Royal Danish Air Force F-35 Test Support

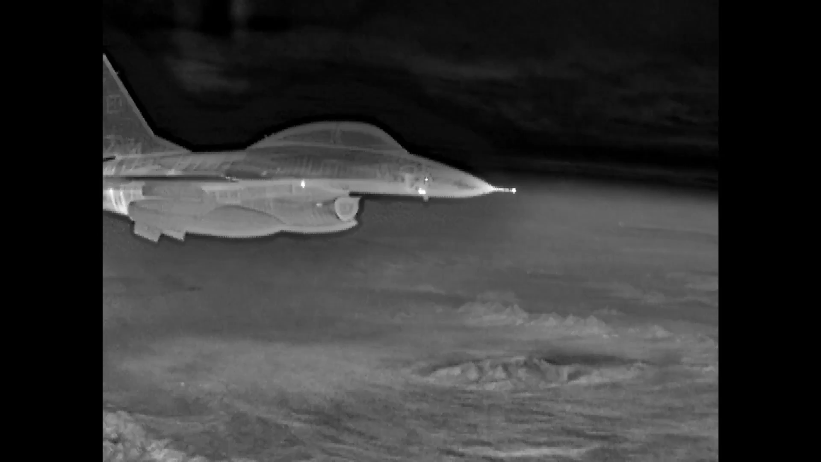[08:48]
It also acted as a target for testing the F-35 electro-optical system using the Sabre liner.